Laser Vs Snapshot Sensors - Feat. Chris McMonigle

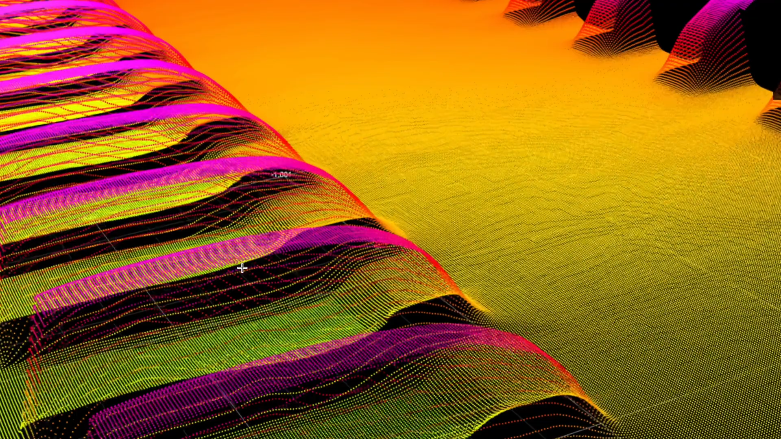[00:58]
be used to measure the object and communicate the results directly from the GoCater to downstream systems.